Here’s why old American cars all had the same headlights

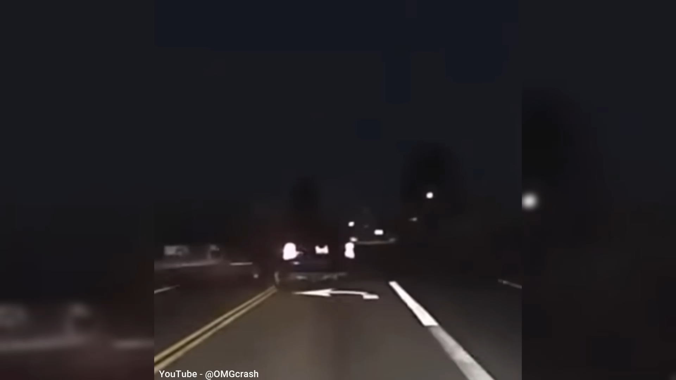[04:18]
was too many examples of ghost cars or cars traveling in the dark with no lights at all and since headlights were an important